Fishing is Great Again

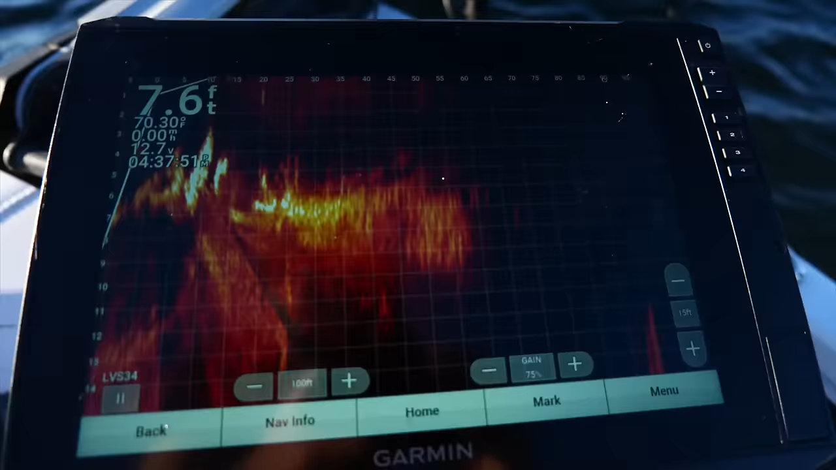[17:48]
On screen: depth 7.6 ft
they're right do it again there
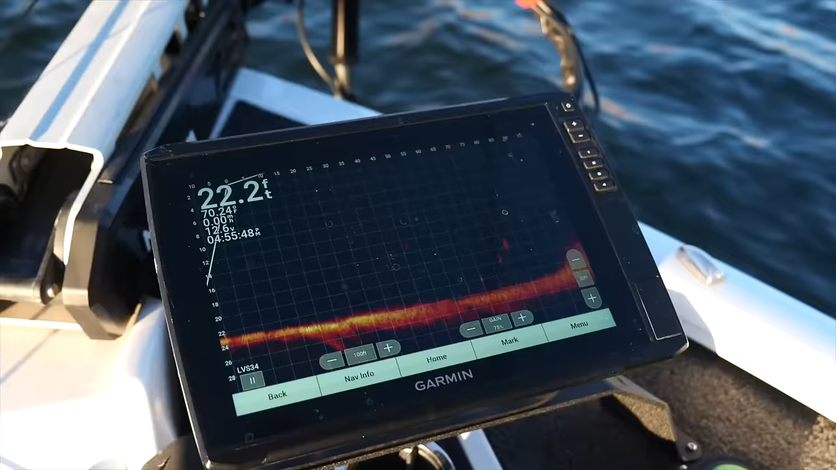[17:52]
On screen: depth 22.2 ft
these fish are moving quick but where we're sitting is just in the middle of a creek